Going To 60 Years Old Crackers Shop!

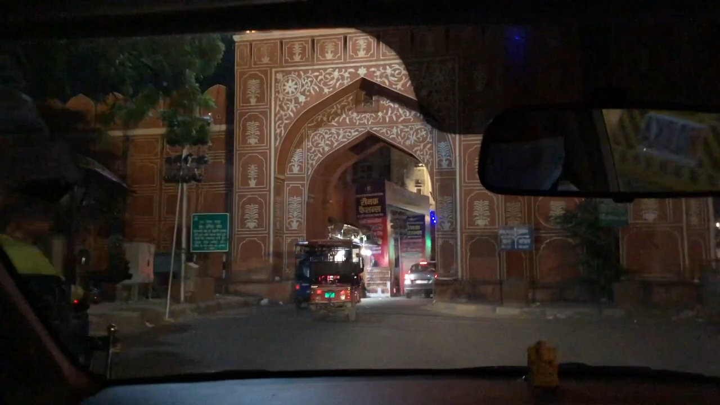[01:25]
जो ऑलमोस्ट 60 ईयर्स ओल्ड है, और वहाँ पे अभी हम जाएंगे।
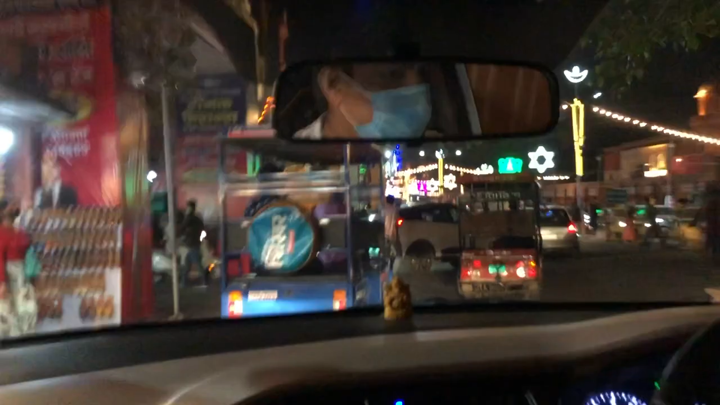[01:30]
सिटी में है वो, तो अभी हम सिटी में एंटर कर चुके हैं। ये देखो,
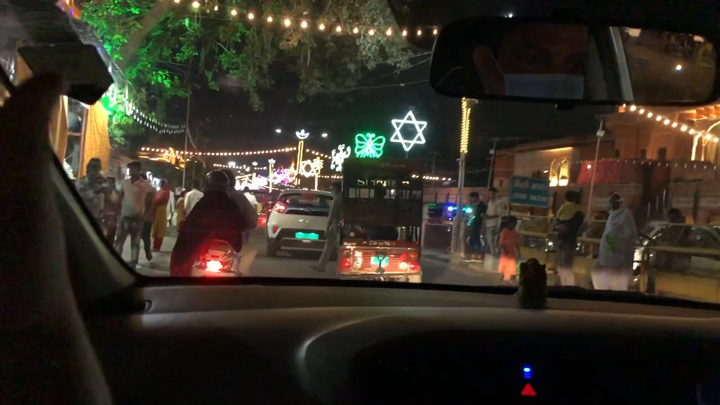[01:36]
लाइट्स लगी हुई है यहाँ पे, पूरा डेकोरेशन हो गया दिवाली का।
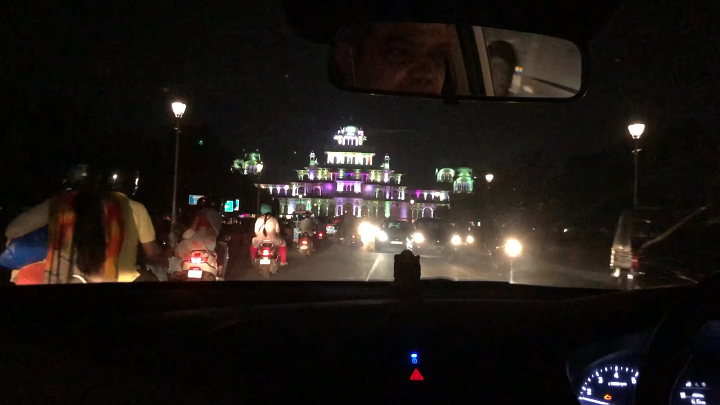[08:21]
गाइस, ये है अल्बर्ट हॉल, ये देखो सामने जिस पर लाइट लगी हुई है ना।